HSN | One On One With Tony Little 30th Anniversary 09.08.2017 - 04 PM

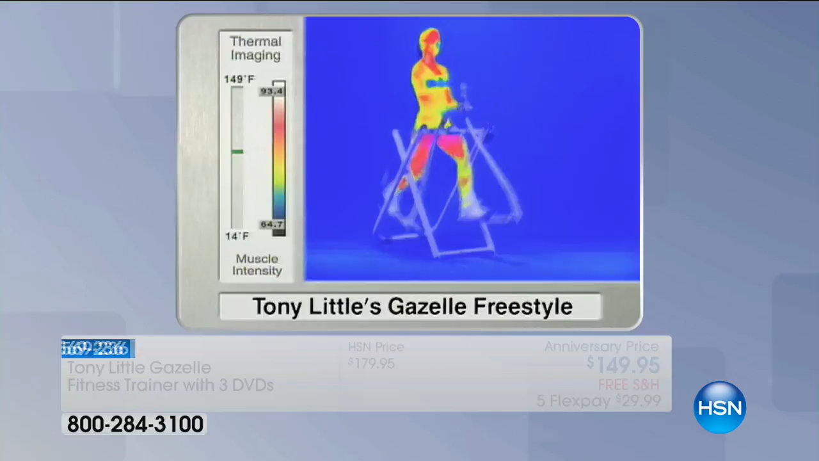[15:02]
Look at the, you know, the customer picks. But anyway, here's what I wish. All the red and yellow areas on this, Allison, is all calorie burning. Yeah, right.
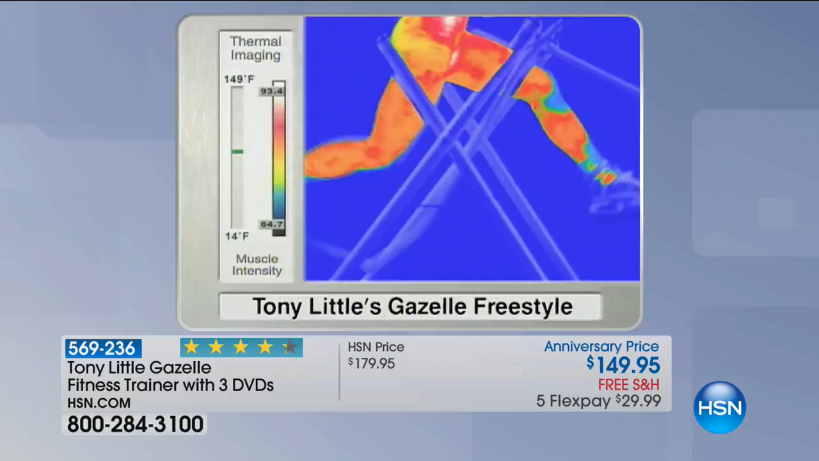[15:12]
So when you look at a gazelle on a thermographic videography camera, you're seeing that it works your whole body. That's the real story. That's the real key. That's the visual story. Well, because you know what?